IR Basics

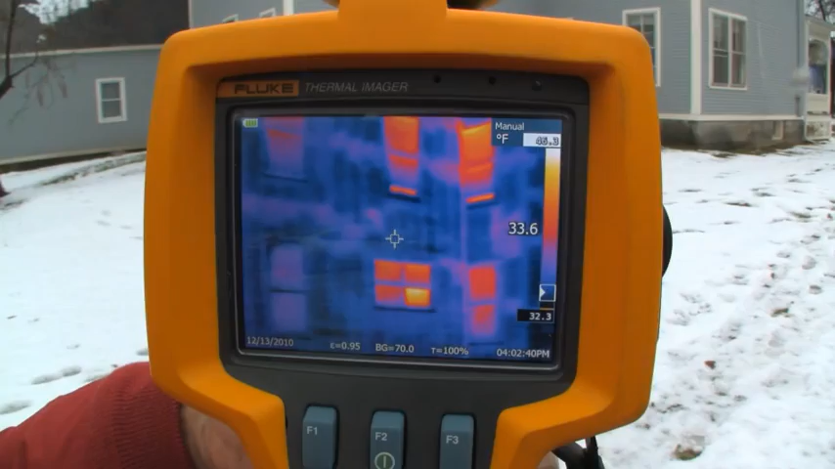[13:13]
On screen: scale bottom 32.3°F
We can't see the whole wall at once but we definitely have more detail.